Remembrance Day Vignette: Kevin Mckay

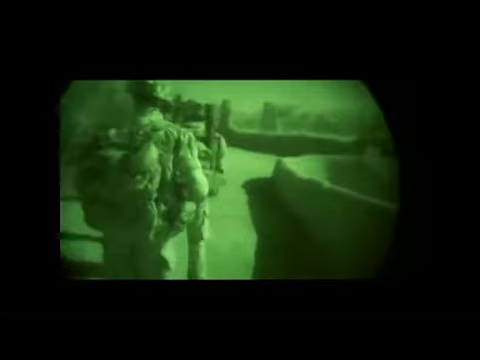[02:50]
And they were given a green light to make contact with that person.
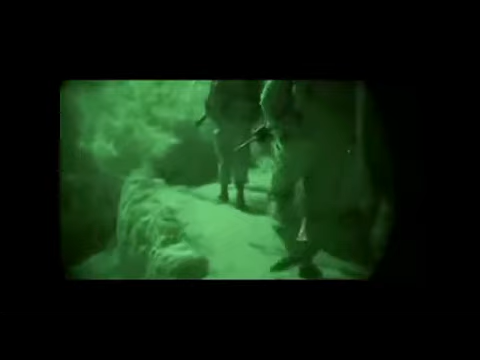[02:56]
So they hustled out of the second floor of this building. They went down the steps, and the IED had been planted at the bottom of the steps.